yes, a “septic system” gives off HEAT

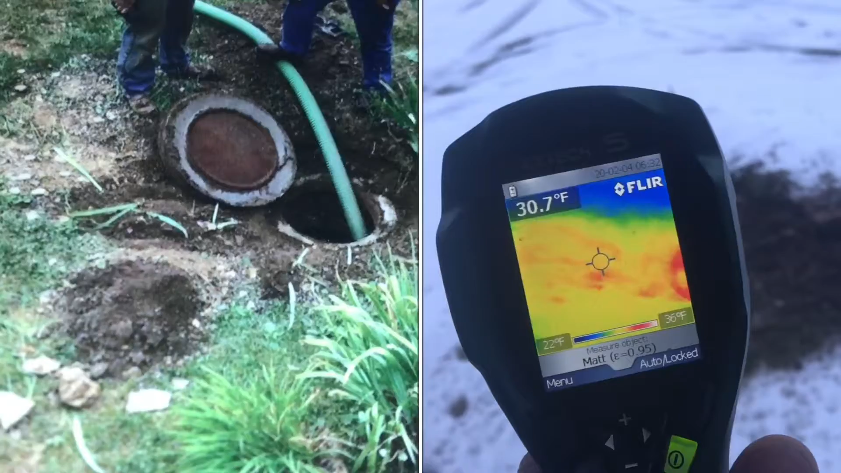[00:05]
On screen: spot 30.7°F, scale top 36°F, scale bottom 22°F
So I looked outside and there was no snow where the septic tank is.
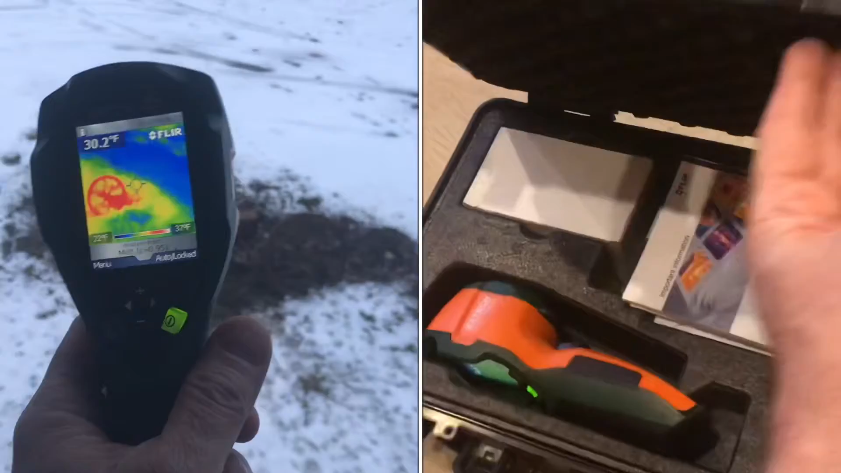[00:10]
On screen: spot 30.2°F
So I grabbed a thermal camera and sure enough, I could see heat where the septic tank is.
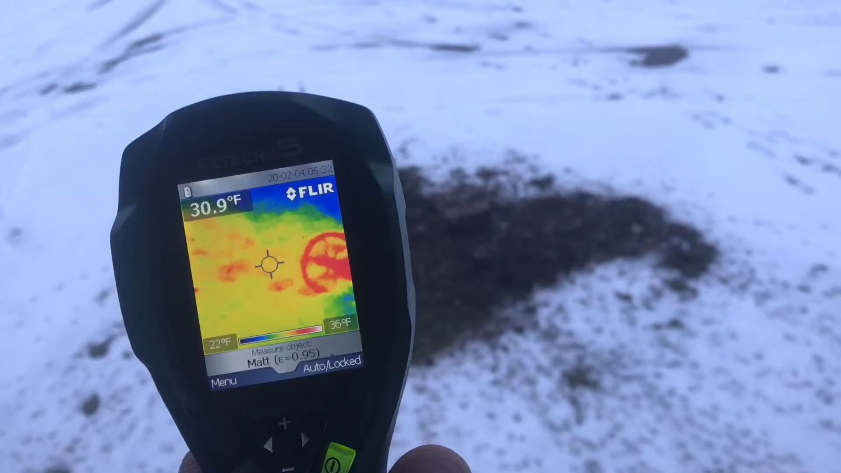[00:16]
On screen: spot 30.9°F, scale top 36°F, scale bottom 22°F
A thermal camera does not see light, it sees heat.
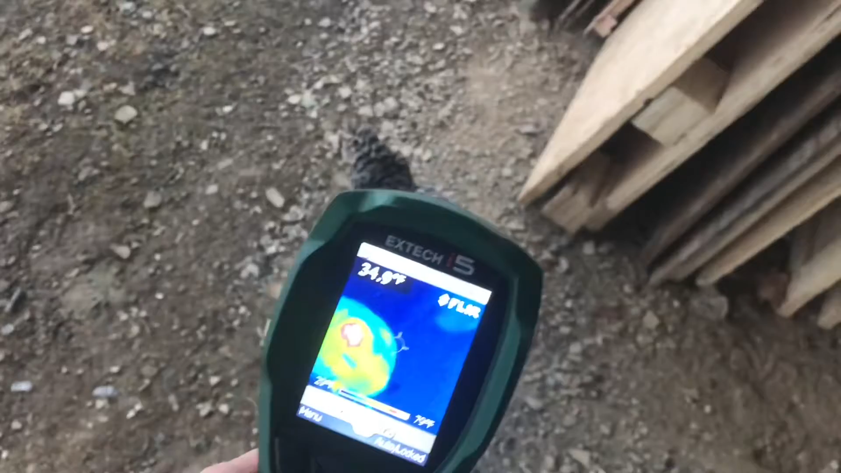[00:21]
If I take a look at a chicken with this camera, you can see there's more heat coming out the head than anywhere else.
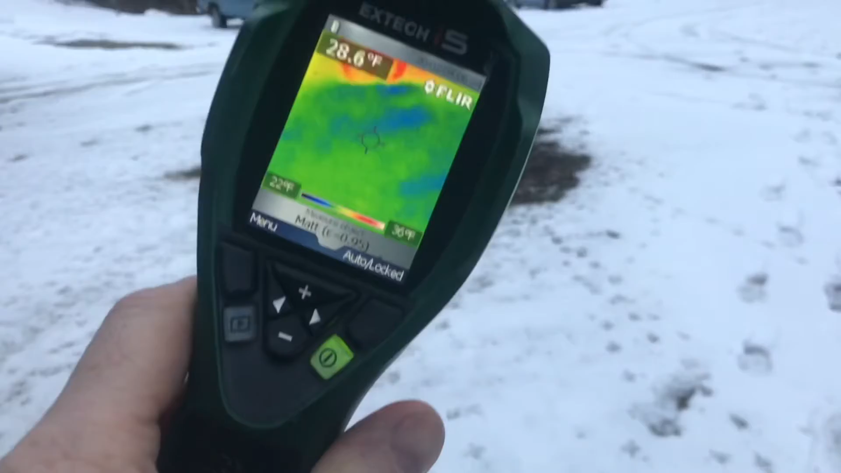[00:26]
On screen: spot 28.6°F, scale bottom 22°F
You can see this cast iron wheel is absorbing a lot of the heat from the septic system. And you can see in perspective, there's a lot more heat coming where the septic system is.
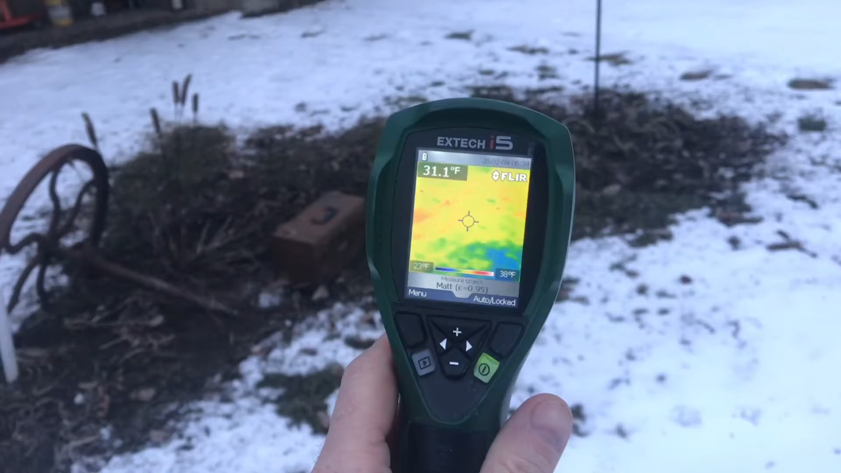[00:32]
On screen: spot 31.1°F
The good bacteria in the septic system causes this heat. And this is a good sign that your septic system is working. And here's another chicken.
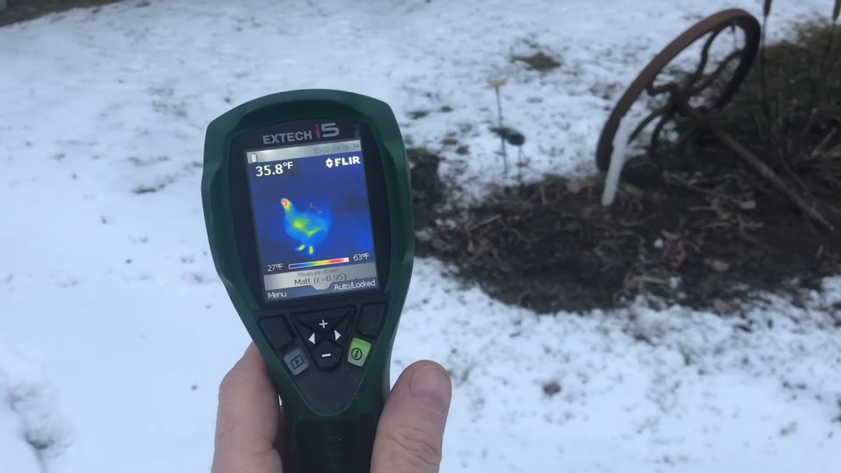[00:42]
On screen: spot 35.8°F, scale top 63°F, scale bottom 27°F
It's really cool to see the heat that comes off of a chicken. A camera like this would work in total darkness. You always see these cameras in the spy movies. You can see the heat coming off the house. That's good, that means the boiler is working.
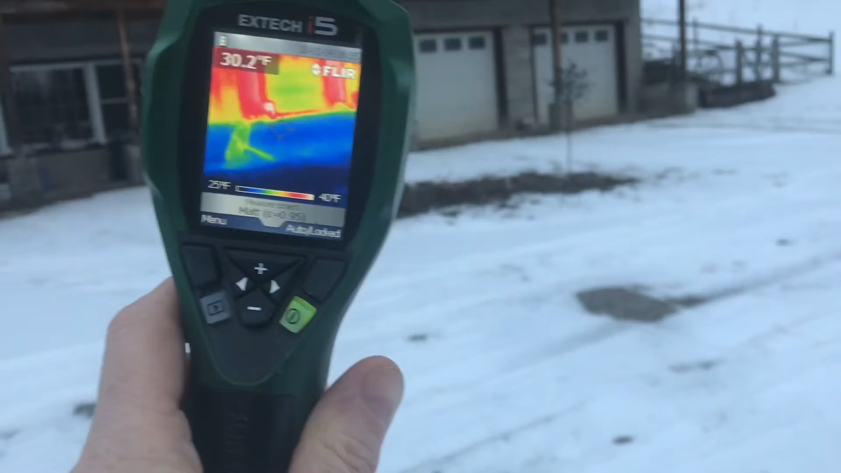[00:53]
On screen: spot 30.2°F, scale top 40°F, scale bottom 25°F
So if you've ever wondered if there's heat coming from a septic system, there absolutely is.